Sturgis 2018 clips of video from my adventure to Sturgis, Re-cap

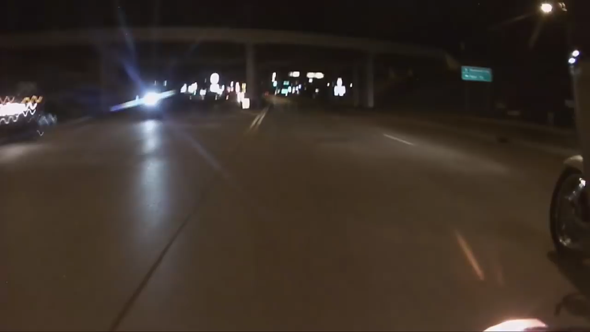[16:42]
The rainstorm started, but worse than the rain was the wind. I've never seen it blow that hard downtown. It was blowing banners tied to metal dividers like if they were on skateboards. They almost hit my bike about 2 foot away. It fell over. So we headed out of town, even though the